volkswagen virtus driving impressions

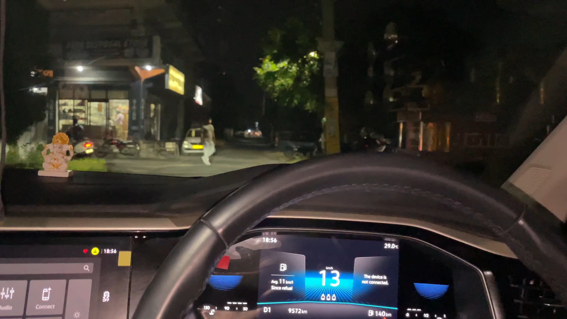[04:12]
वाओ या मैं पगड़ लेता हम इतर से फोन वाई गाड़ी चले में इतनी मखन चल रही है ला कुछ भी गाओ अभी मैं देखना इसको थोड़ा सा ते चलाना ही कोशिस करूंगा थोड़ी सी रेस दूंगा इसकी जाते लिए आगे पैस पूरा खाली पड़ा हुआ है अभी
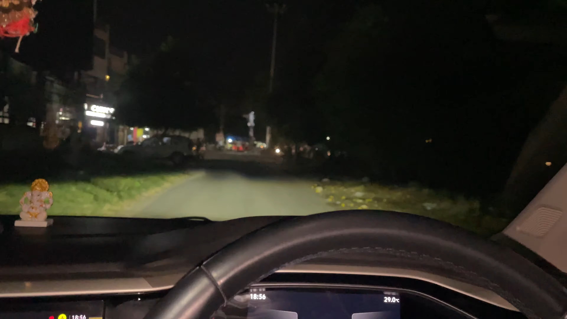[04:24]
द
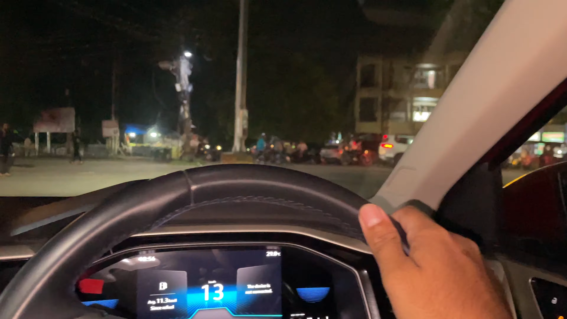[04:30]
पता
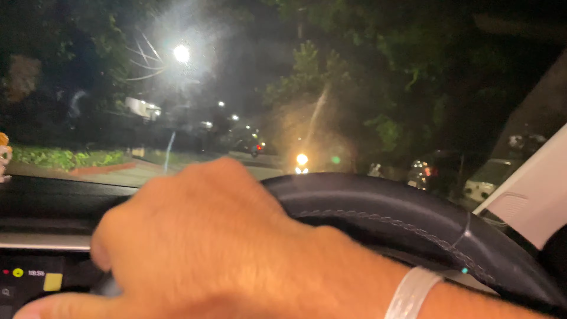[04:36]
चला गेर कम में सिफ्ट वा अभी इस वाड़ा पूरी खाली अभी फील करना काड़ी गेर एक दम ऐसे बदलती है भाई एक दम लहम हो में देखो
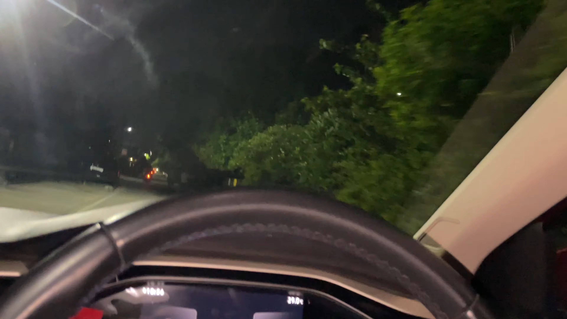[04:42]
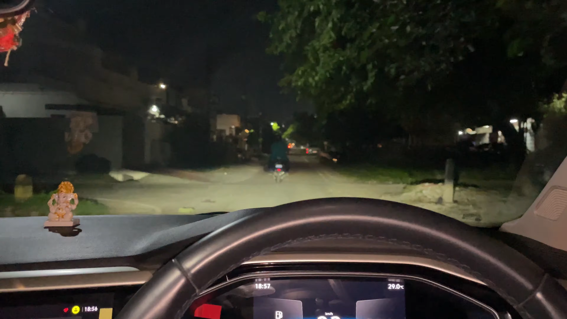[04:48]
भाई मैं तो फैन हो गया यार इसका जिस तरीके से गेर बदल रही है ना सब गेर डीकी 200 इसने इसका पेटेंट है कुद